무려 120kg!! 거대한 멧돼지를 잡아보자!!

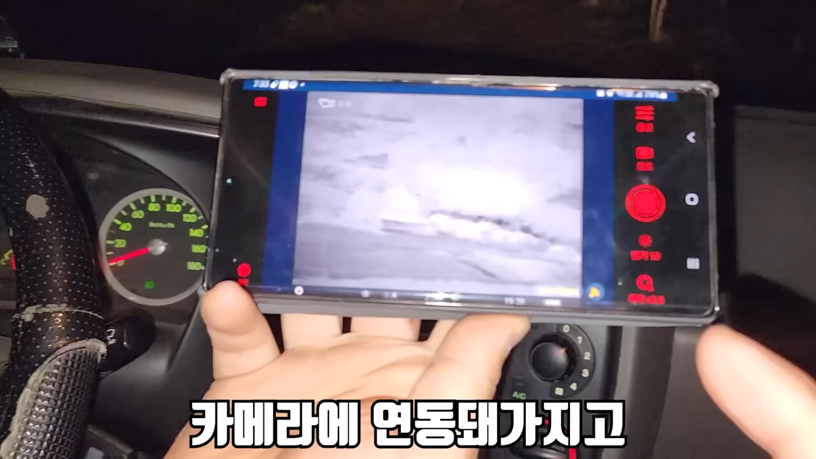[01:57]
저로 이렇게 포스님이 보고 계시면은 카메라에 연동돼가지고 이렇게 보입니다 여기서 보이면은 색깔이 바뀌거나 뭐 그런 게 있나요?
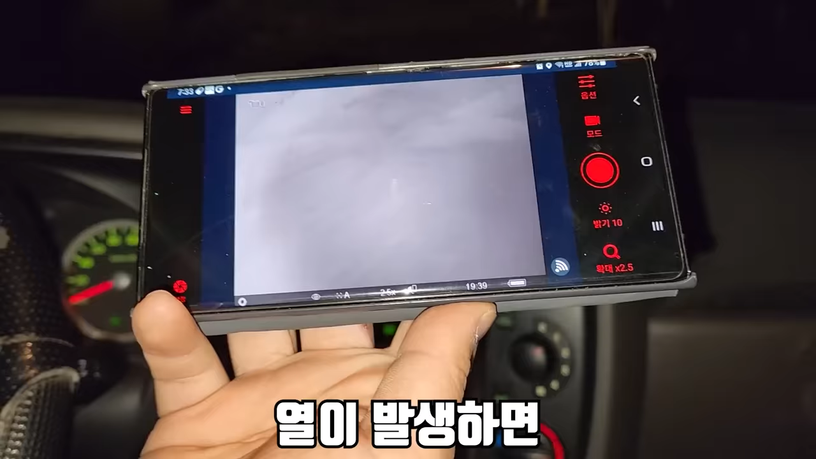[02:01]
열이 발생하면 검은색 우와... 포스님 낮에 잡을 때는 산으로 들어가서 잡죠?
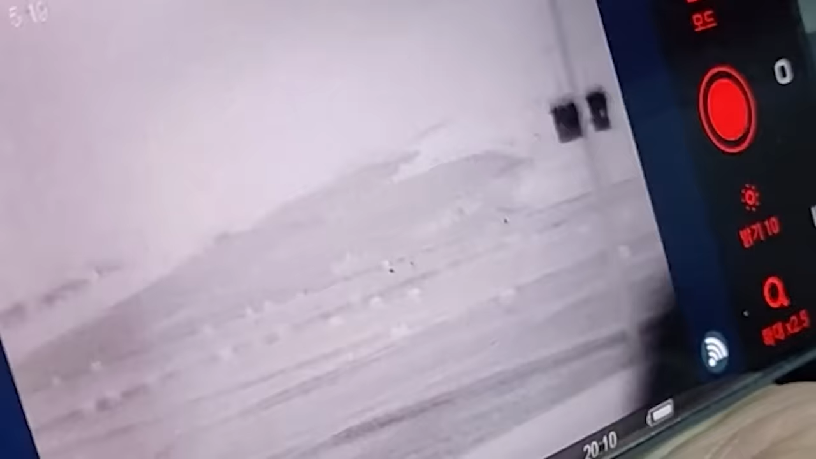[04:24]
이 검정 색깔 아 좀 더 있으면 이제 고란이 사냥 너구리 살생이 살생이 이런 거 더 보여요?
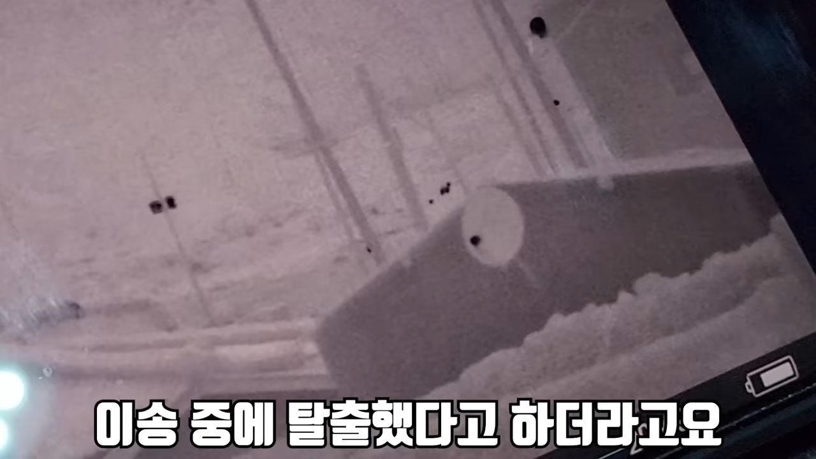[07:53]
한 마리 더 나왔다 멧돼잉 새끼들일 수도 있죠 이쪽에 사슴이 자주 출몰을 합니다 희송 중 탈출했다고 하더라고요